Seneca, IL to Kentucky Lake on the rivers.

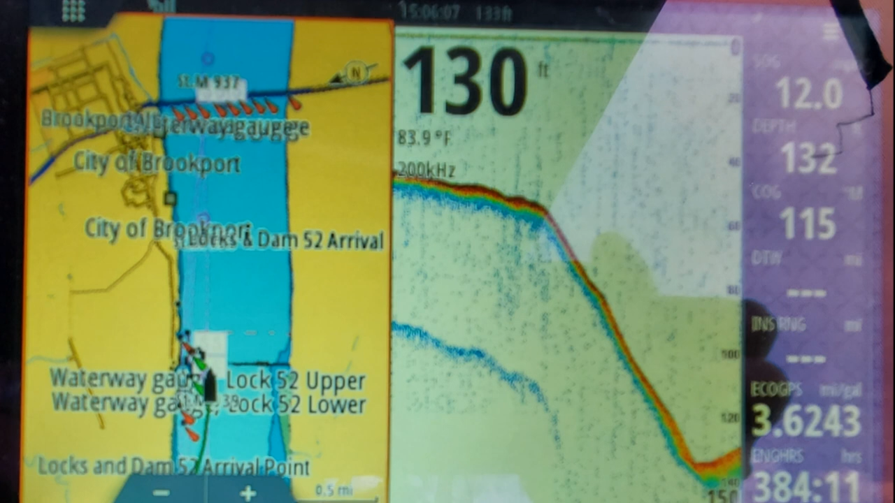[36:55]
On screen: water 83.9°F
We watched the depth sounder as we passed over the remains of Dam 52. We were surprised at the difference in depth of 100 feet.